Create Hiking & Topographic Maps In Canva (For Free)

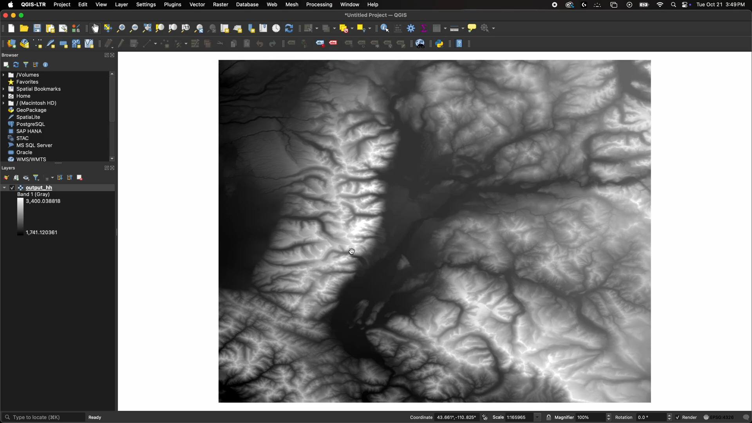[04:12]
Just kidding. So, this is basically a raw elevation grid. Every single pixel in this image holds an elevation value.